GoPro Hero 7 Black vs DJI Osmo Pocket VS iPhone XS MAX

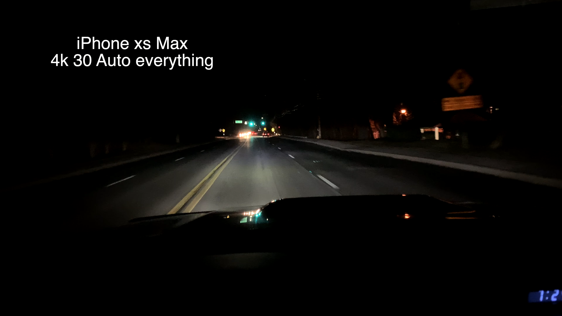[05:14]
I'm trying to hold it as steady as I can. Punching in to better than oncoming traffic.
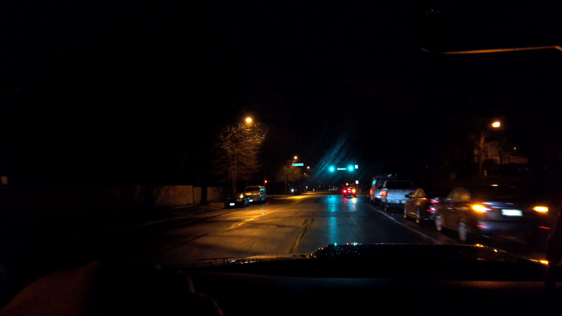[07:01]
The dark should be darker, and everything should be a little bit sharper. Alright, I just switched it over to auto color. Cinematic D.